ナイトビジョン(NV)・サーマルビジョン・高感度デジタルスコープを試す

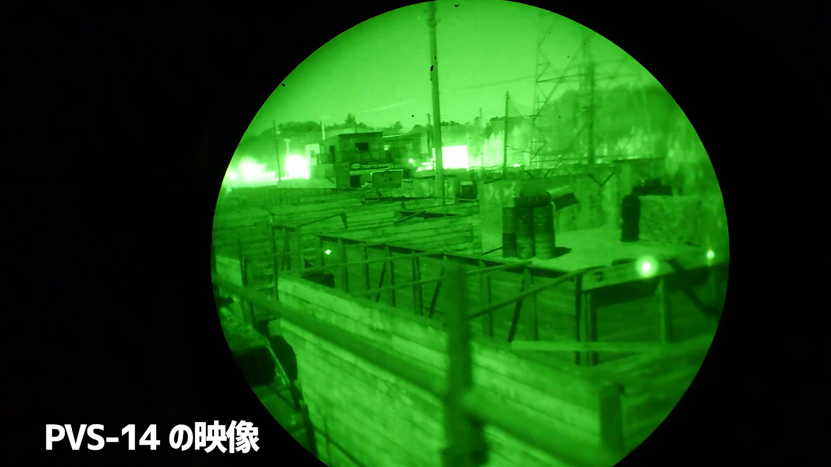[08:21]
そっちはやっぱりコンビニがあるんでちょっとね光強いですねけど今いいタイミ
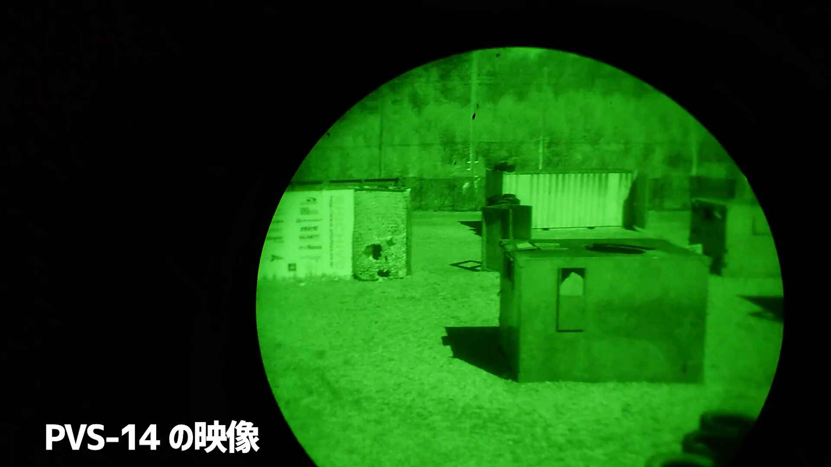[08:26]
ングで車も通らない状態なんですがここまではっきりと見ることもできます
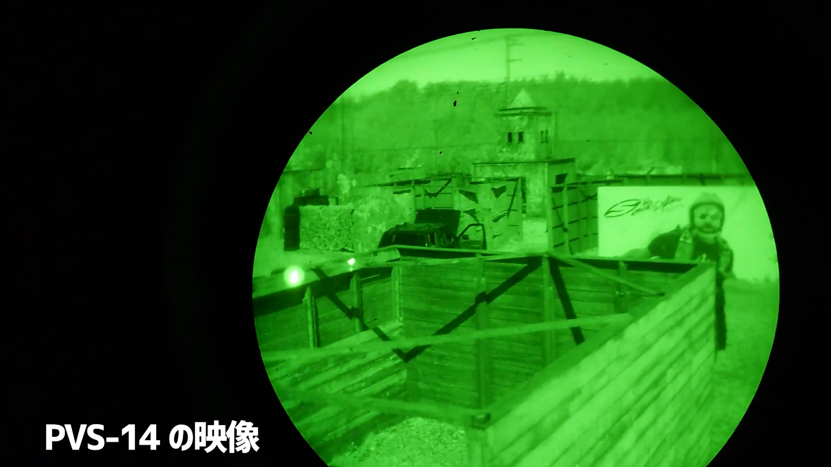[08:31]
看板めちゃくちゃ読めますよね
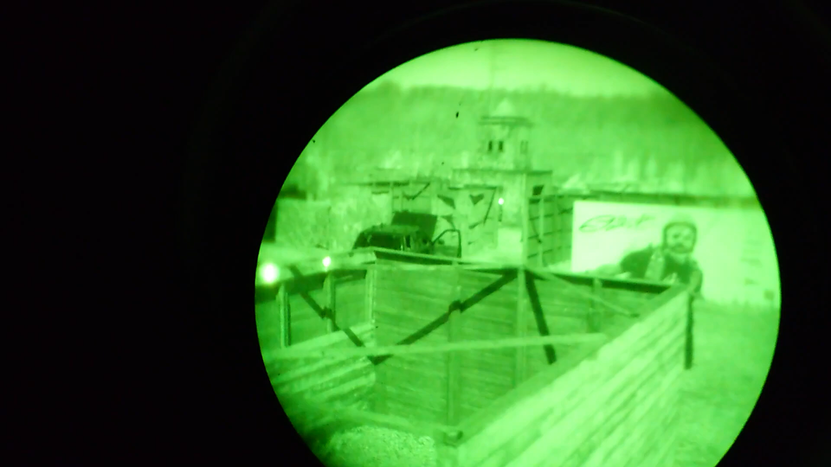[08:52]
鮮明に映し出します
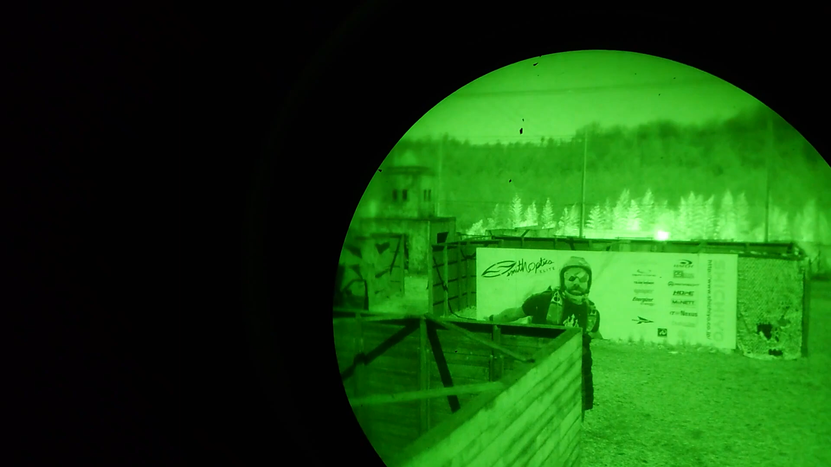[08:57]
Aフィールドのね細かいところだったりとかCQBエリアの上についている筋階補強の筋階なんかの影なんかがしっかり映っているのがね分かると思います
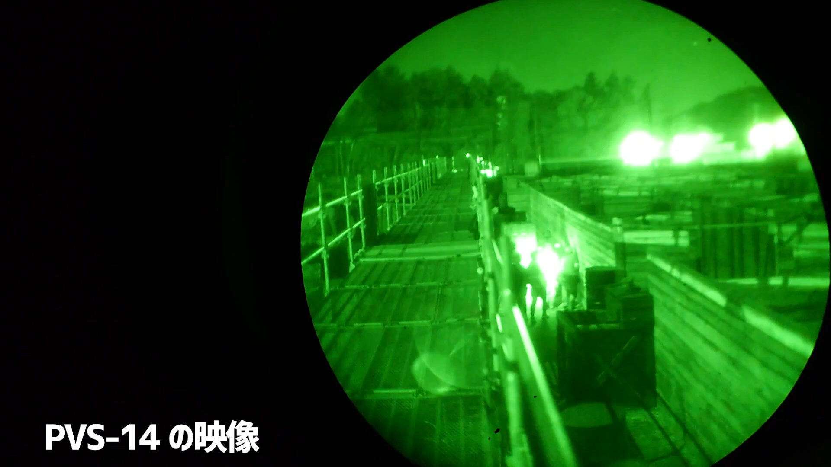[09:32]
こんな状態で見ることができますナイトビジョンを使って実行弾ですねトレーサーを通して光らせてみた時にどんな感じか打ってみたいと思いますしっかり見えますね
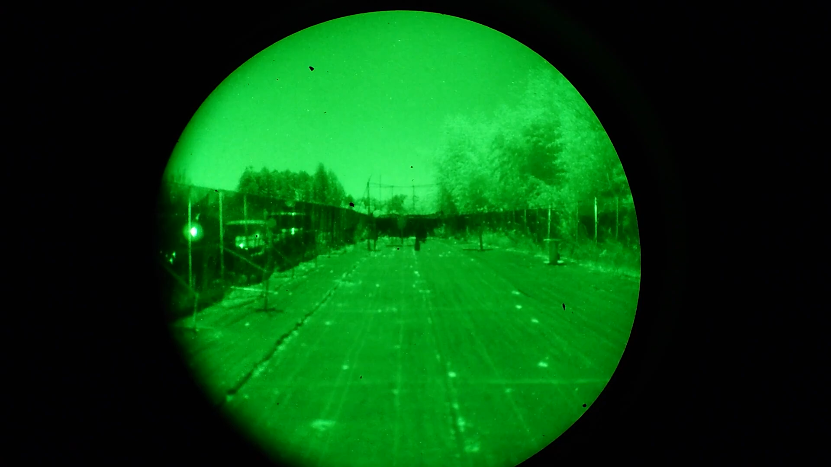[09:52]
フルオートでもいきましょうやっぱり光ってるものはナイトビジョンだとしっかり捉えられます
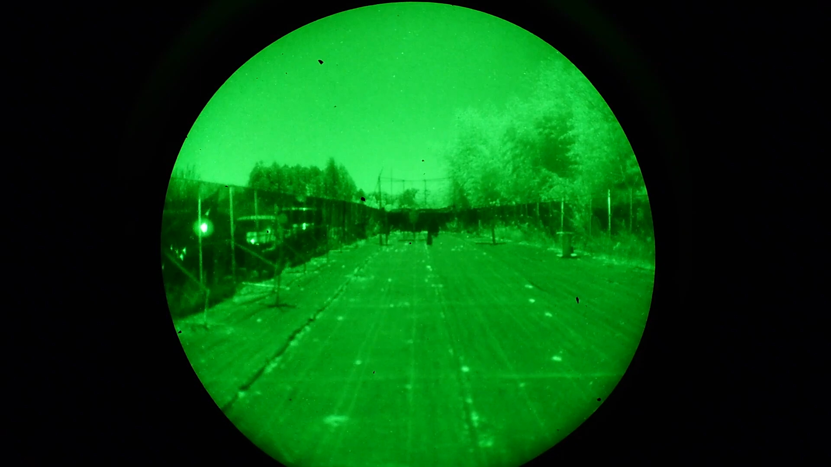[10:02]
いいですねきれいに映りますちなみにトレーサーをオフにしてみると一瞬なんか映るんですけどやっぱり見えませんねフルオートで撃っても
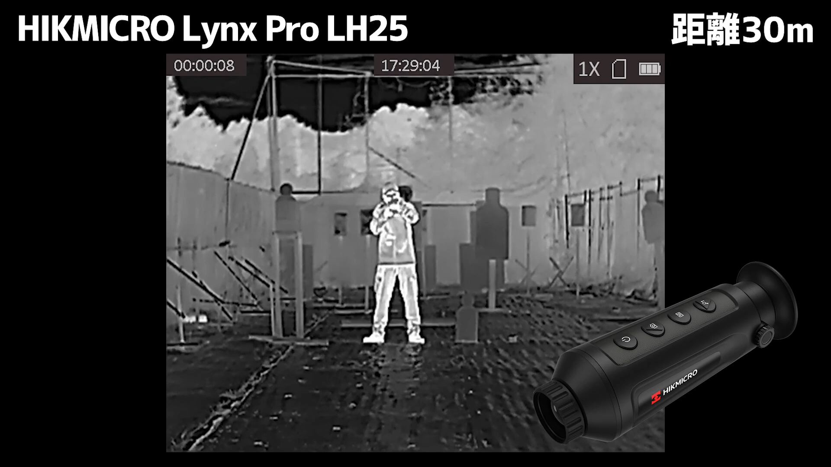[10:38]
こちらがリンクスプロLH25の画像になりますこちらはモードが4種類
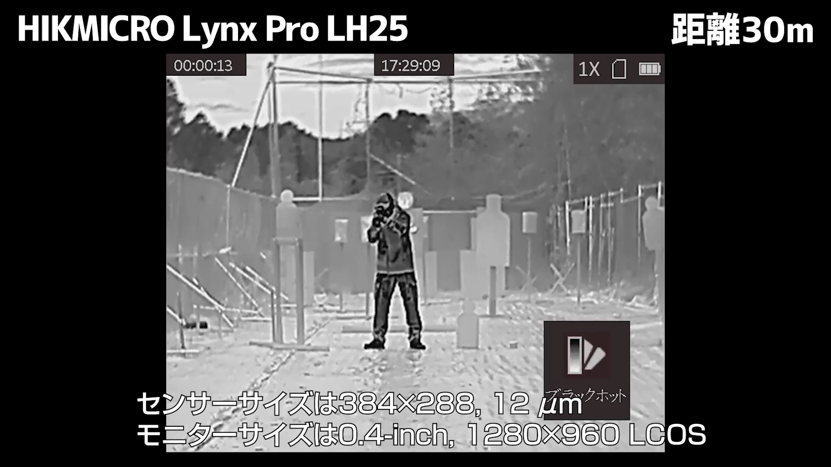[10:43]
ホワイトホット、ブラックホット、フュージョン、レッドホットこの4種類に切り替えることができますそしてズーム機能も4段階になりますね
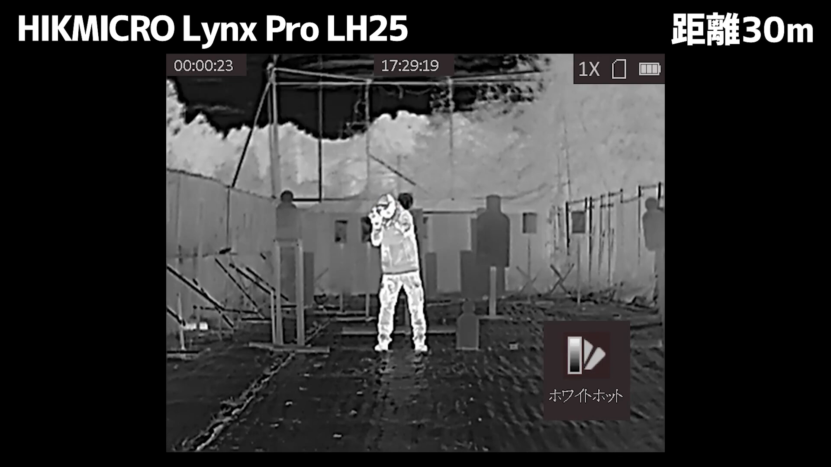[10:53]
今は10倍、1倍になってますがボタンを押すごとに2倍、4倍、8倍そしてもう一度押すと1倍に戻るという形のこの4段階に切り替えることができます
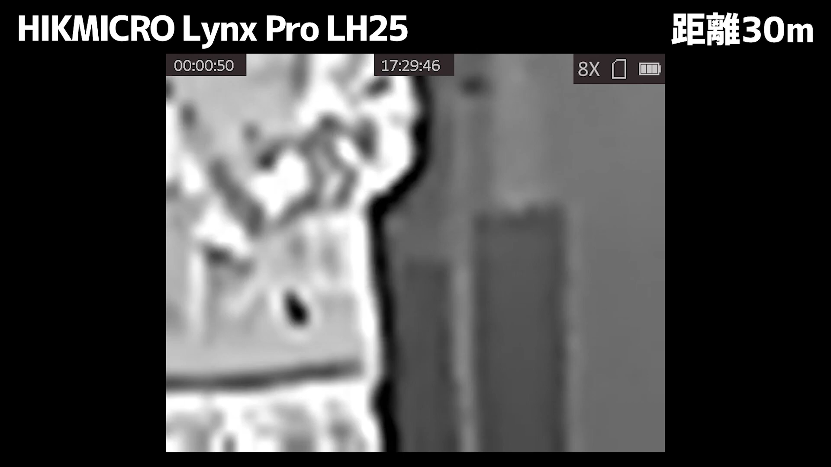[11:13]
撮っている画像も内蔵メモリーに録画しているものをパソコンで吸い出している画像になります
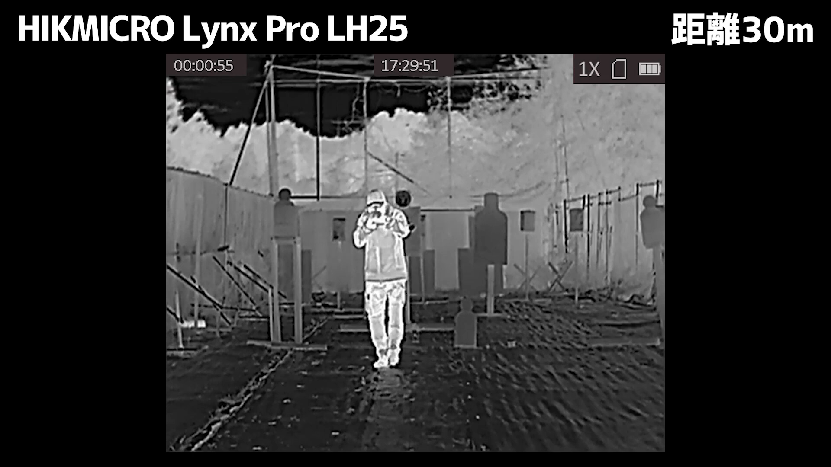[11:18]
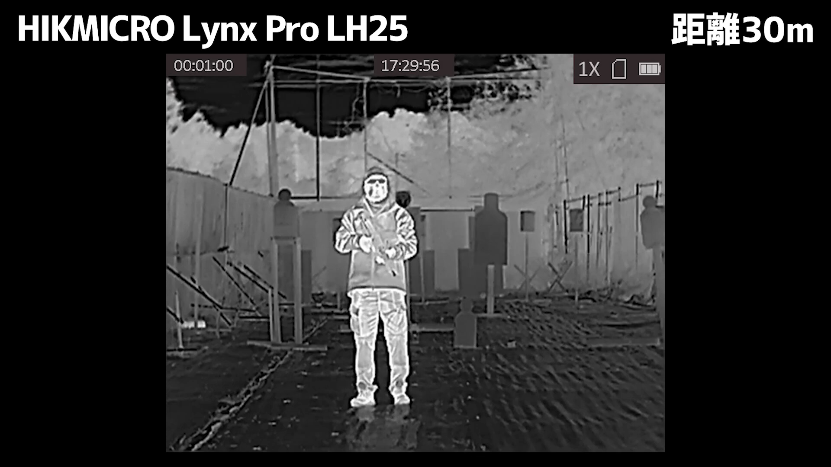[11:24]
わかりますかね人物のところだけ赤くなっているような感じ
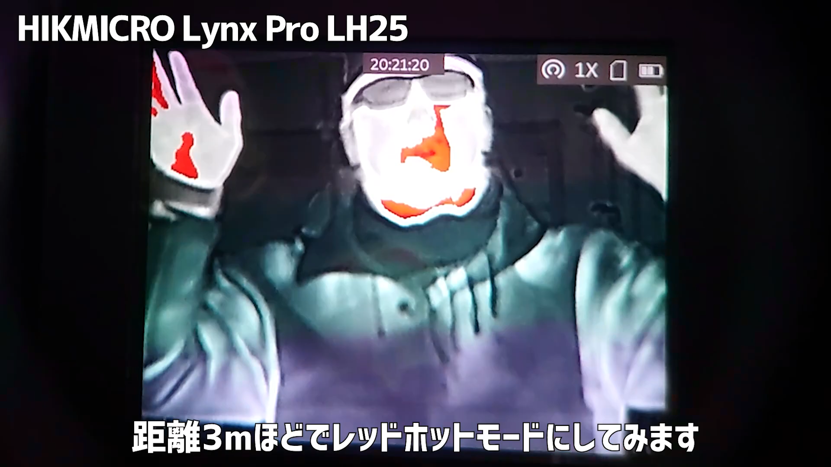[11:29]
ですね皮膚が出ているところが赤くなっているというような感じになりますね
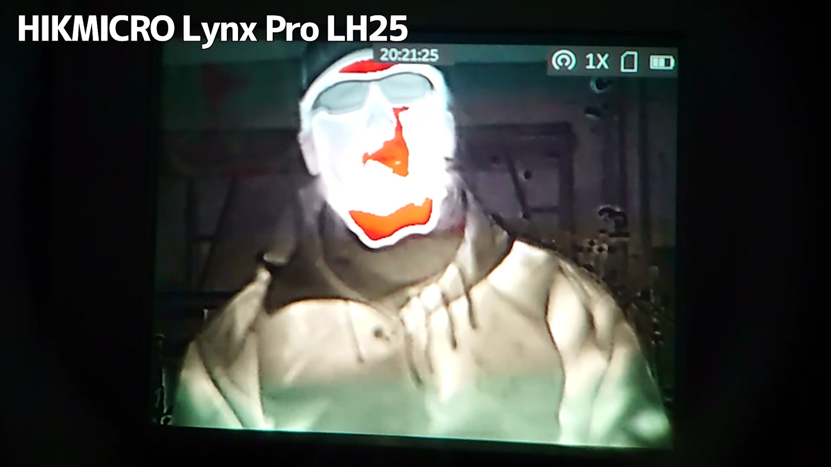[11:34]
もうちょい離れてみてもらっていいですかもうちょい離れてみてもらっていいですか足元の、こんな感じです
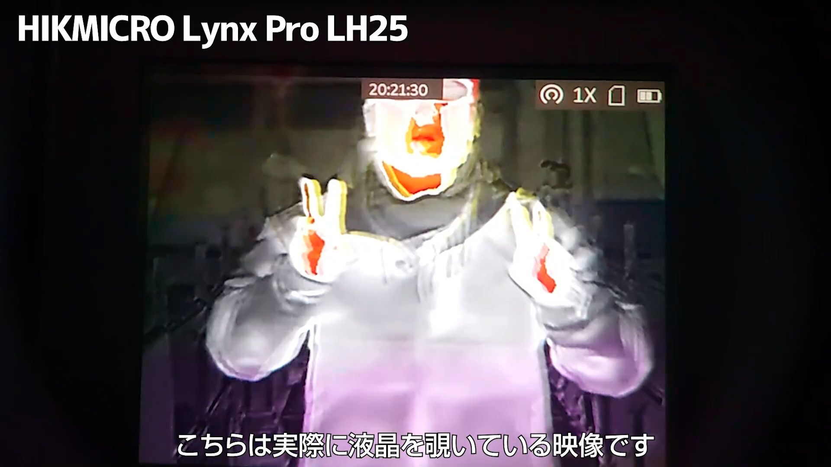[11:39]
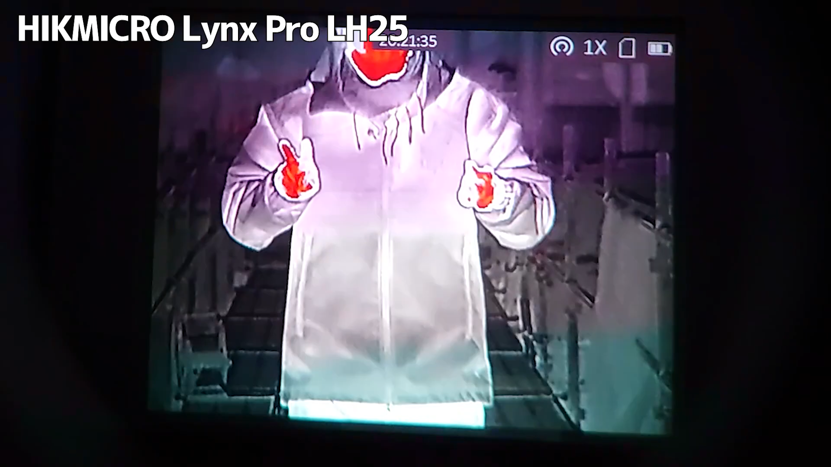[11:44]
何しているかもう一目瞭然ですすごい
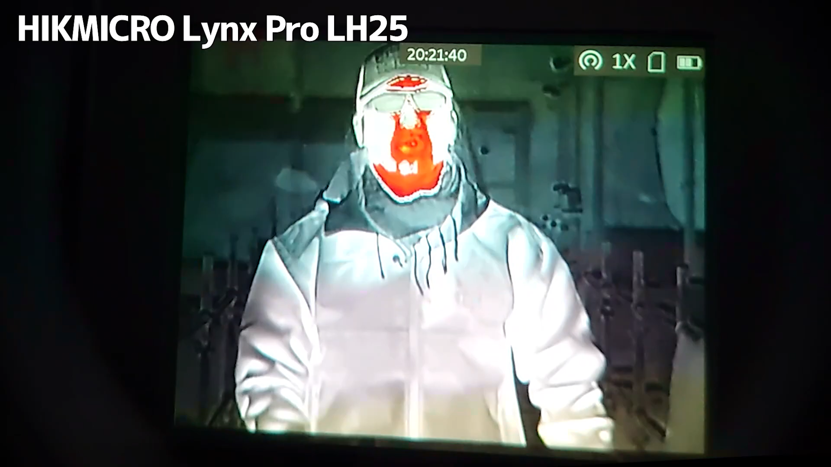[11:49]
顔が赤いです
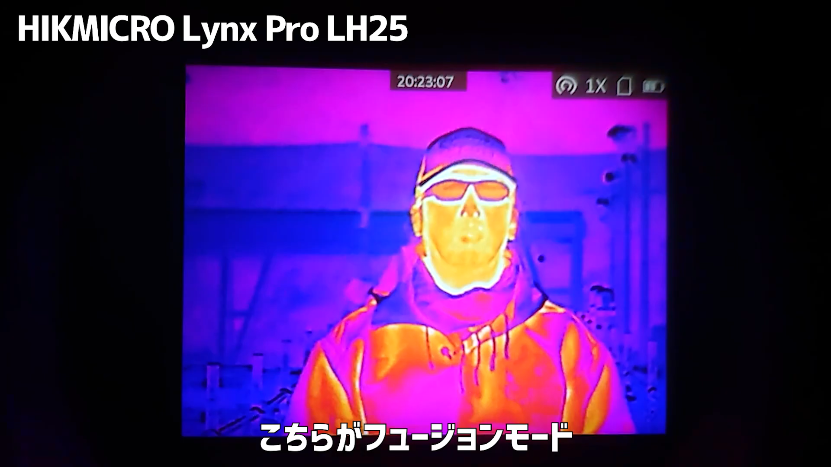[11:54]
そして今回使っているのがフュージョンというモードになりますこれが俗に言うサーマルレンズの